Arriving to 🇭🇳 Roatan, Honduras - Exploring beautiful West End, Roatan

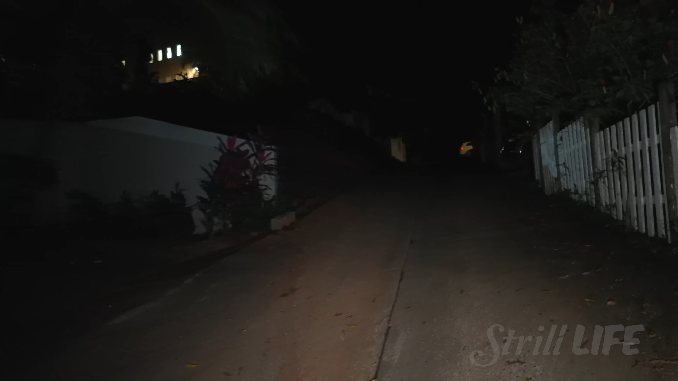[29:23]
I don't know if I passed the crib or not. I don't think I did. I was flying under this tree earlier. Oh, sweet home. Alright.